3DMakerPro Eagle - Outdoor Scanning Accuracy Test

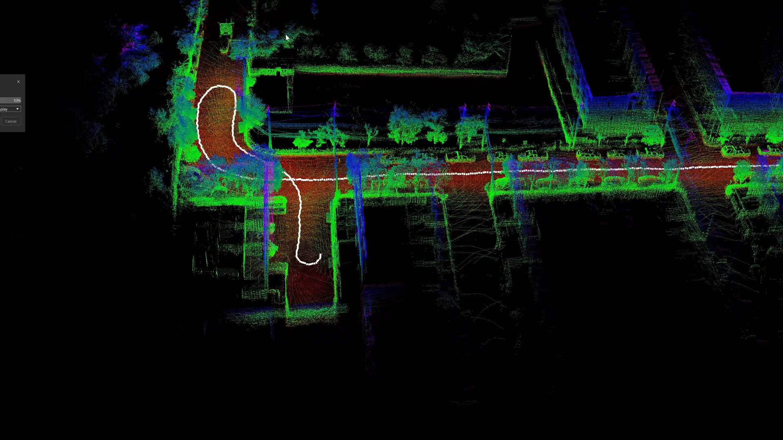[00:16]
okay so I will make a same scanning area for comparing the accuracy and the precision of the EcoWada scanner
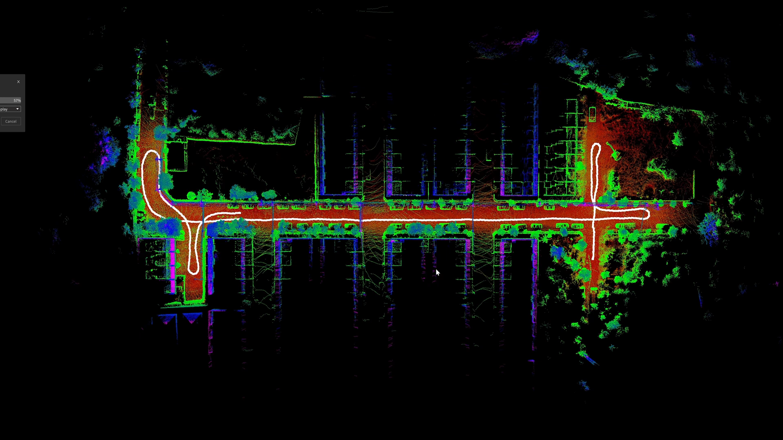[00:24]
it's gonna be 800 meters walk it's quite bright so
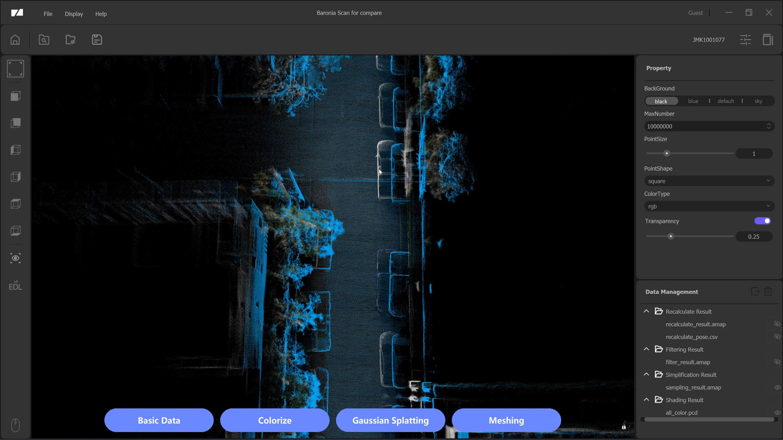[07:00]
See, that's why I warn you not to use the color one for dimensional.
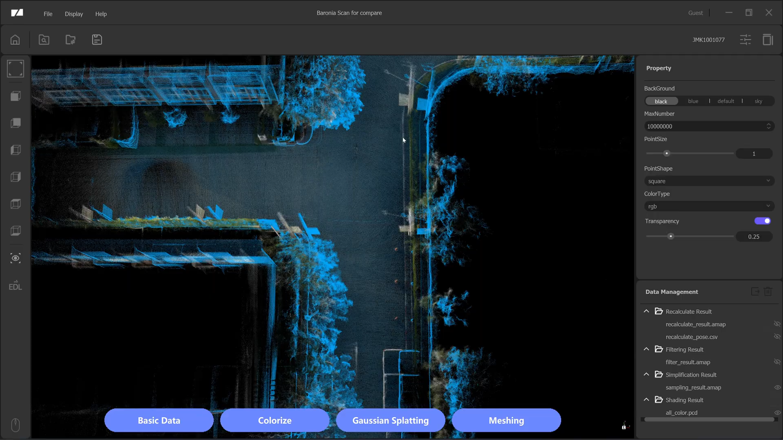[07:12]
The power line pole. I think it's more than one meter. So drifting is very high with the color one.
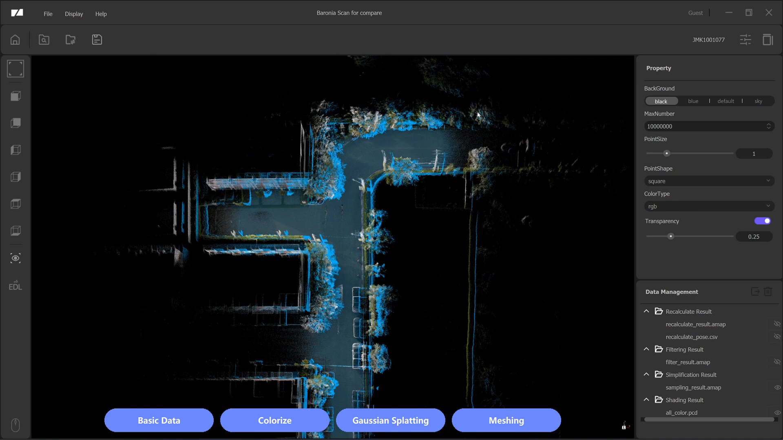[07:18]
Okay, this is the 3-sky install from FJD Trine S1 with the RTK Fusion.
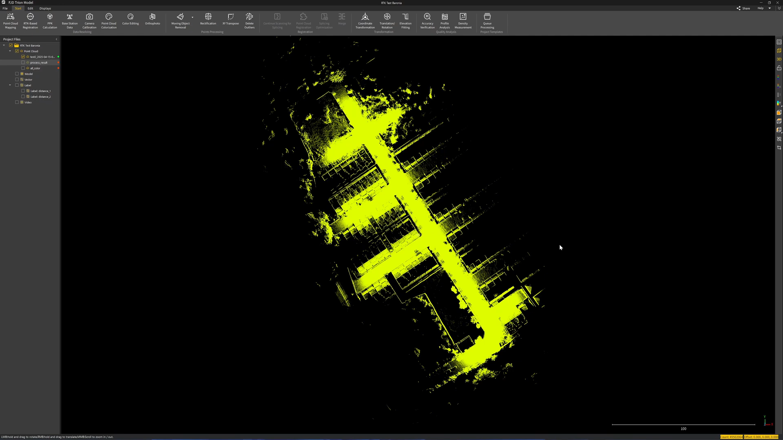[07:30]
It's the highest accuracy equipment that I have. And I have been using it for two years. And it's proved itself with many projects that I did. And it's quite reliable.
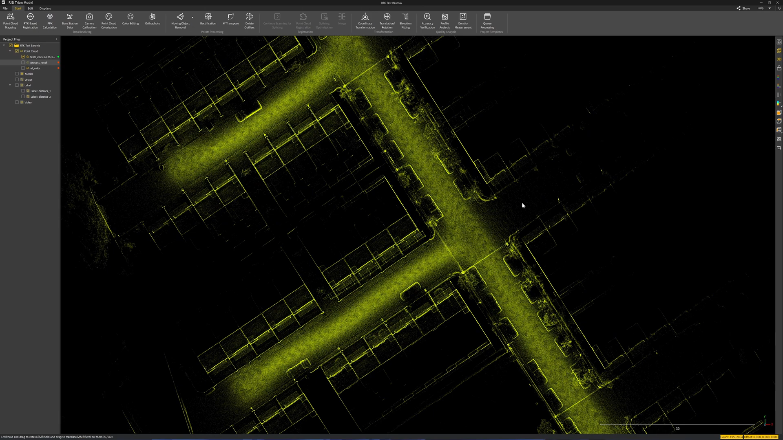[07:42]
Especially when I use it with the RTK.
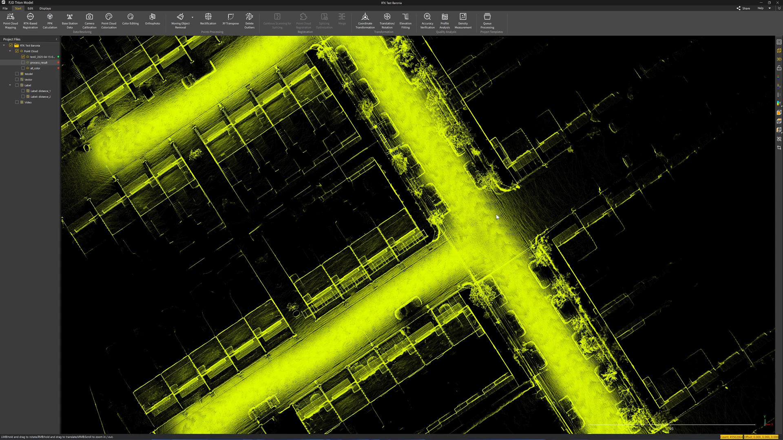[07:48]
Which is this scan also has a RTK fuse into the point cloud. And I have a line. The magenta color is the result from the ego. From the basic data.
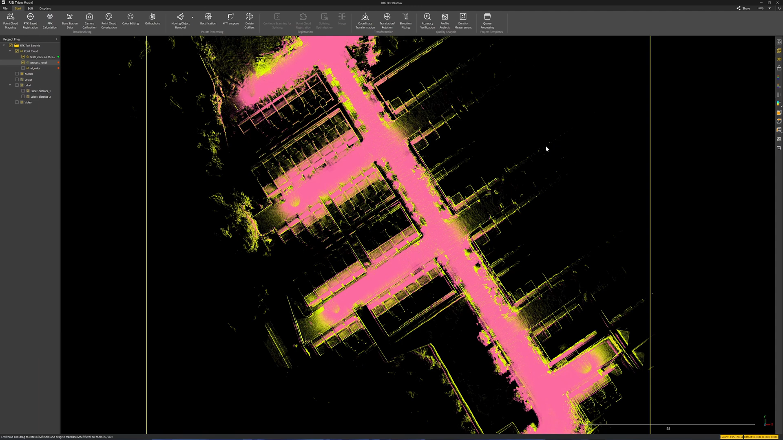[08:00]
Which is the slam corrected data. And I also put the color one. Which is the low data. Out of the scanner. Without any slam collection. And the result is really surprised me.
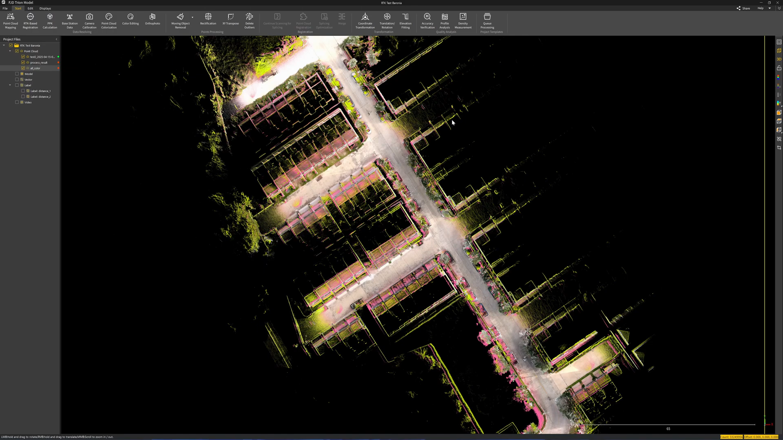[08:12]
I mean, if you look here. This is the starting point. The magenta color is the ego. With the slam corrected data. I align all six axis to the location.
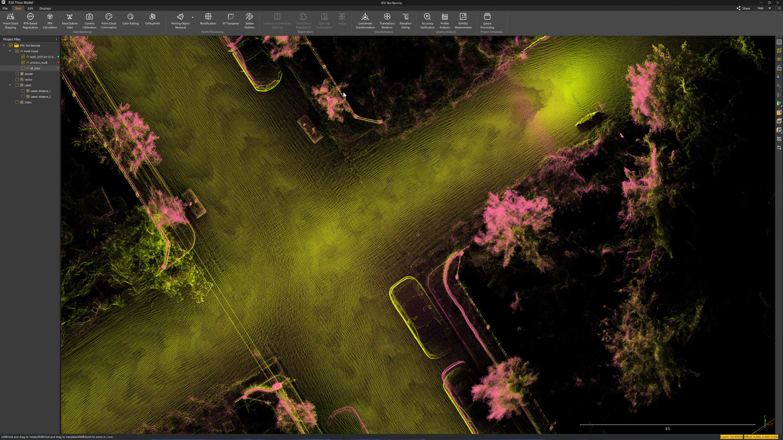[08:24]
And this is the starting point. And when I start walking.
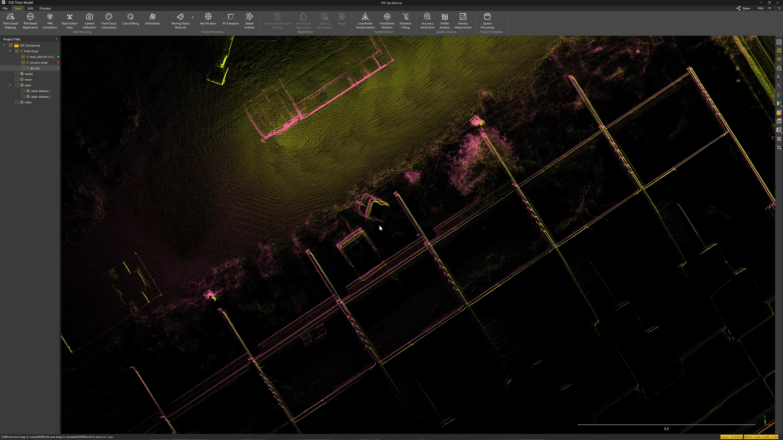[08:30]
I start to see the drifting. Even with the beginning of the scan. Start to drift like 5 centimeters already. And the further I walk. See here. The wall start to rotate.
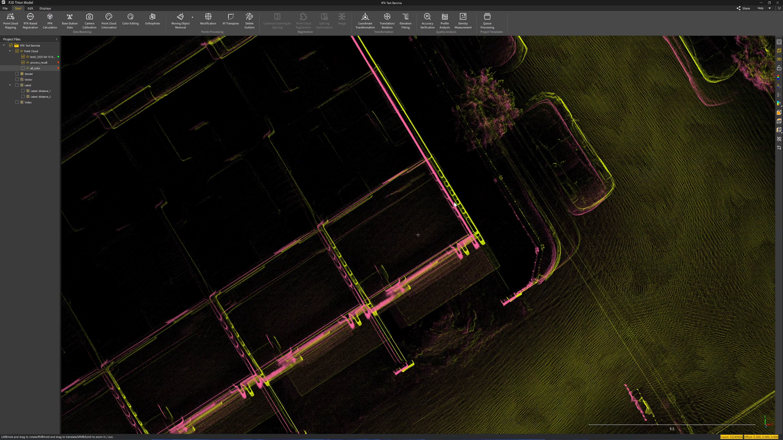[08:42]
I mean rotational drifting. It's quite a lot. See the wall here. That's almost one meter. Halfway there. And at the end of the scan. I mean extreme distance. From the starting point. See these two walls here. It's like two meters away. I didn't expect the other to be this much. Without RTK. But I think it's something is wrong.
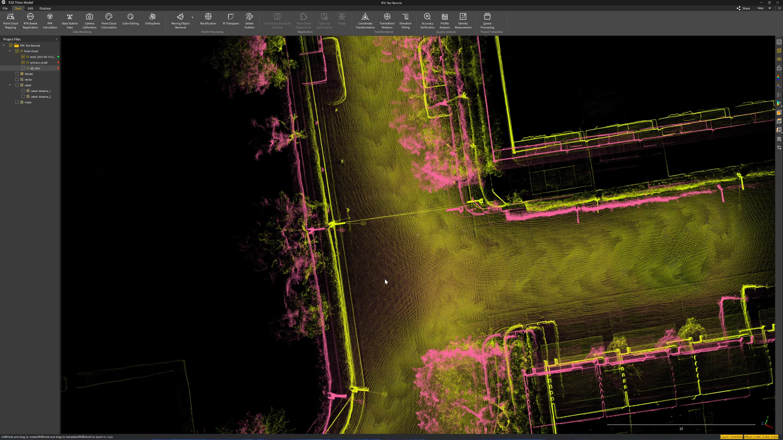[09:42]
This is quite a lot. So the colorized one. The colorized one. It has no SLAM algorithm. Collection at all. So it's supposed to give even more error. Than the basic data. But to my surprise. It's very close to the RTK Fusion. From FJD Trine S1. See here. The other is about less than 15 centimeters. This is the size of the LiPo.
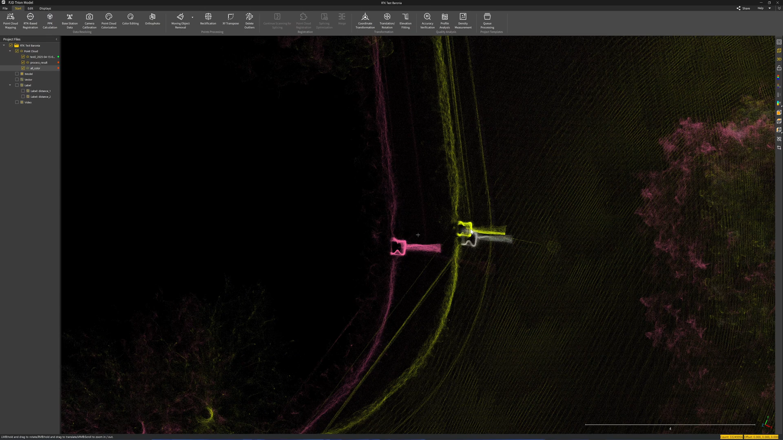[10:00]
LiPo is about 20 centimeters width. So this is about 10 centimeters. So the colorized one. If I turn off. Or this. This is the colorized one.
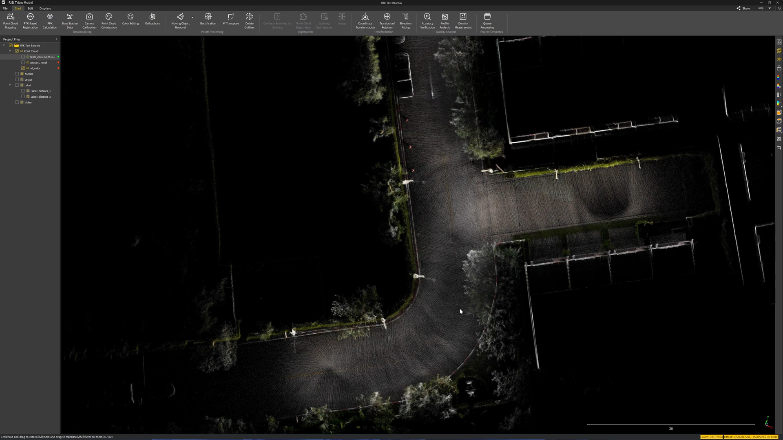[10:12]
The colorized one. Has a very accurate result.
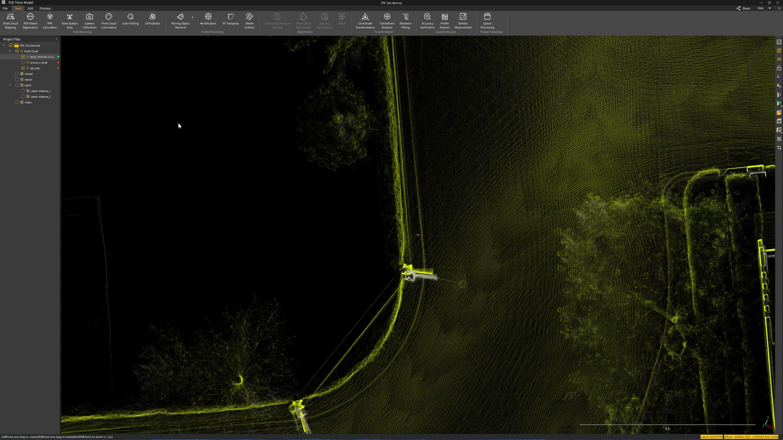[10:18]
Pairing with the SLAM one. Which is. It should be the opposite. And in my previous video. That I make a 3D scan. With the eagle. In a small three-story house.
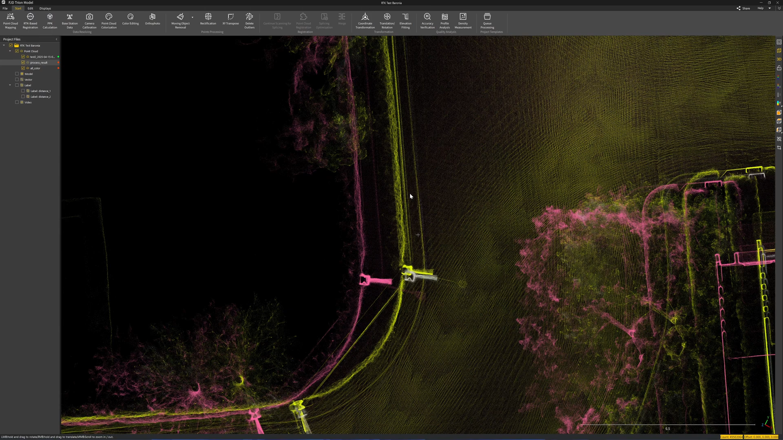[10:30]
The SLAM one is more accurate. Than the color one. But with this scenario.
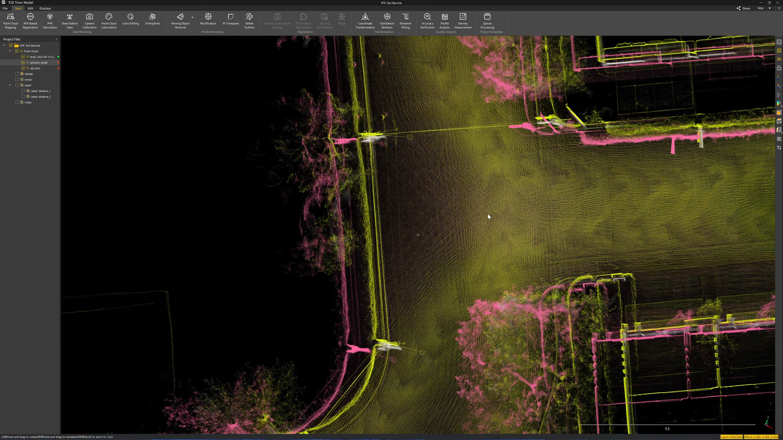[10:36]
With this large open area scene. The colorized one. Is more accurate. Than the SLAM corrected data. How is that even possible? I mean. If you don't have any other scanner to compare. How would you know. That which. Scan result. That you. Should be. Using.
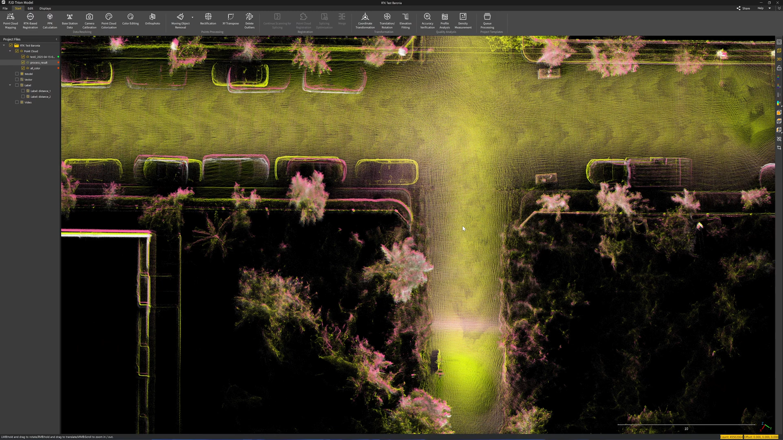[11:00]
Reverse engineering. Or using. For. Survey result. I will wait. For. 3DMegaPros. To answer. To this question.
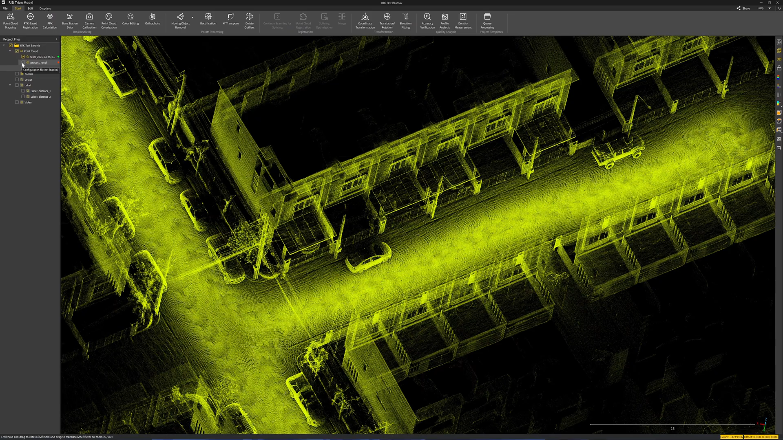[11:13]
Okay. Let me turn on. This is the result. From the eagle. If you like. Look at.
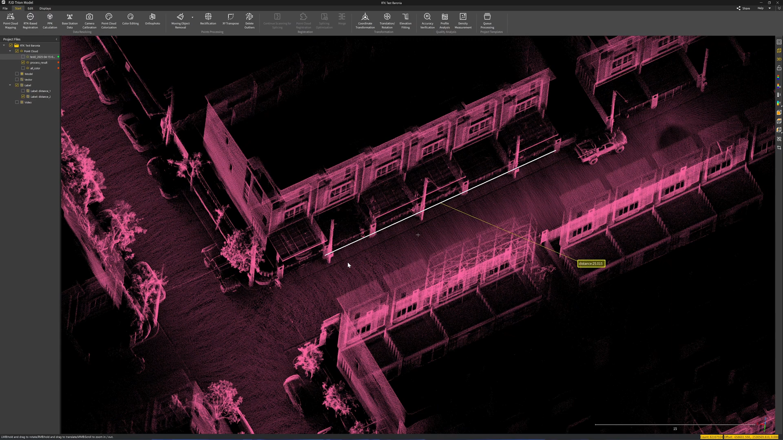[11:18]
Dimensional. From. 25 meters. This. Five blocks. 25 meters.
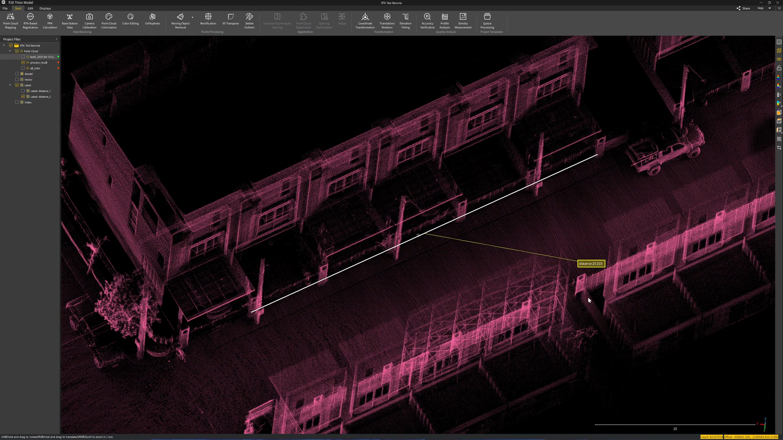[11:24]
It reads. 25.015. But when I compare it. FJD Trine S1. With. It reads. 25.005. So. It's. Only. 25.005. 10 millimeters. More accurate. With the. FJD Trine S1.
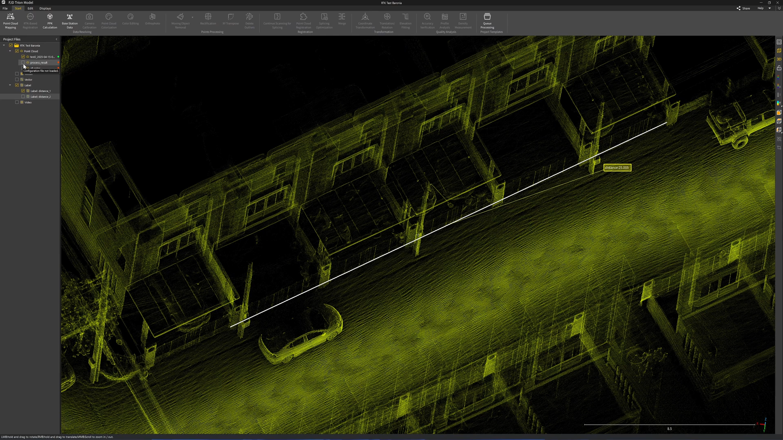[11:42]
For measuring. Relative. Distance. But. Accumulative. Other. It's. Very high. For. For. The eagle. Look at. Alignment. Of the walls.
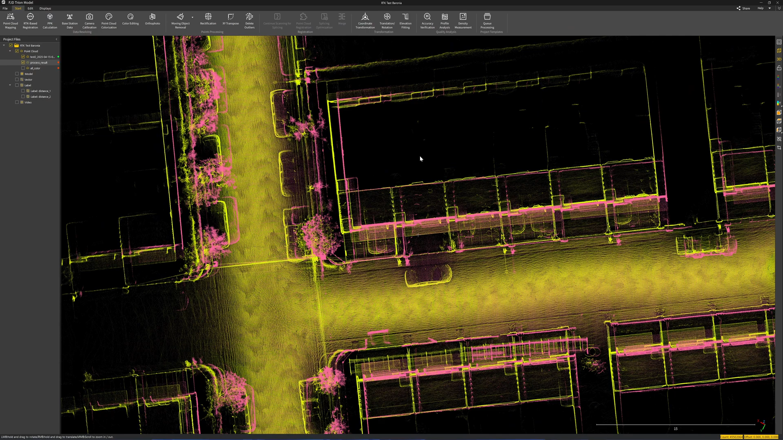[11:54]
There must have been. Some issue. With. With the. Slam. That. Give. This much. Of the other.
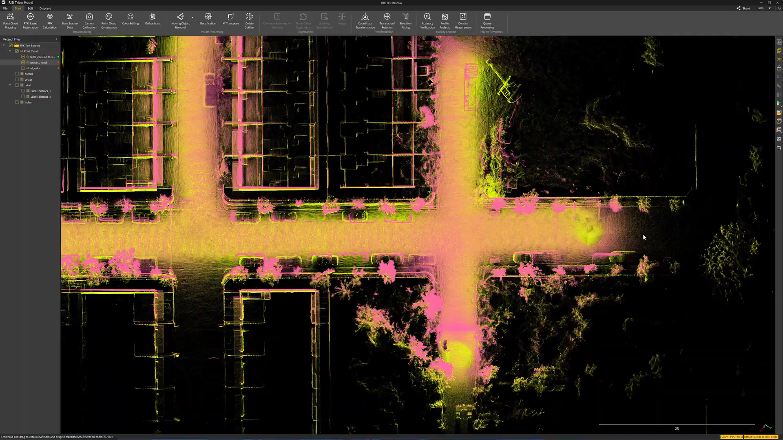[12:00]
And if I look at. The. Starting. Point. And the. Point. Very close. Together. See.
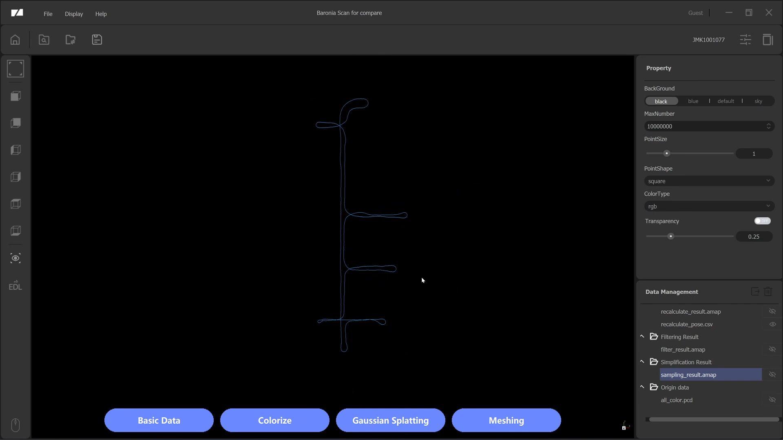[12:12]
Illegularities. With. Trajectories. All. They will.